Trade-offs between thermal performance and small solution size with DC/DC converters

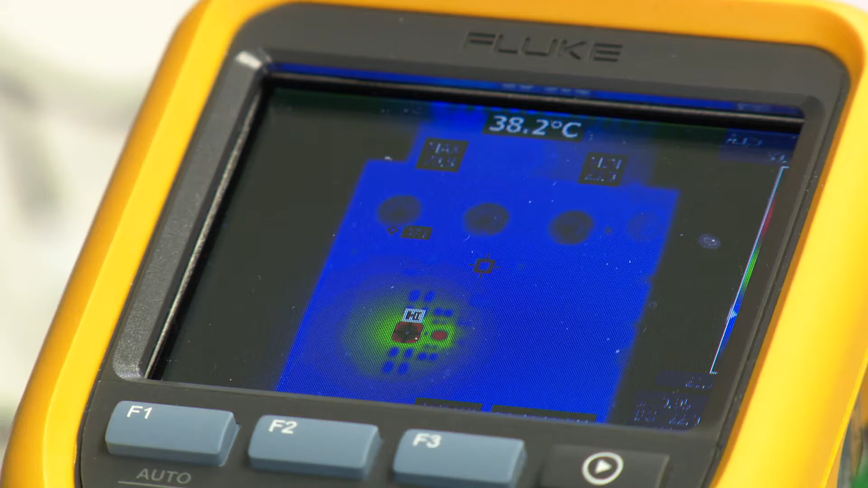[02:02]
On screen: spot 38.2°C
Also, we have a thermal camera set up to look at the top case temperature of both packages so that we can determine what that temperature rise will be.